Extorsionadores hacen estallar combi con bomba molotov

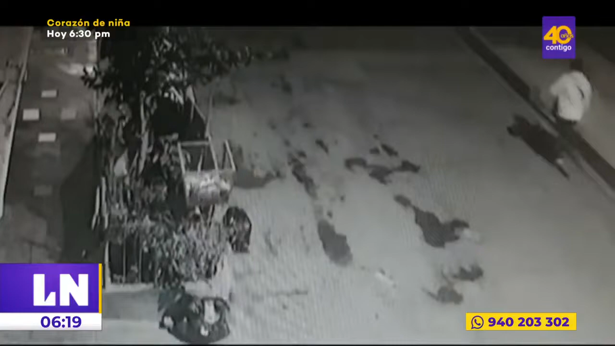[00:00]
Es el preciso momento en que delincuentes dejan debajo de una combi dos bombas Molotov. Su objetivo era el pedido de cupos a empresarios del distrito de Comas.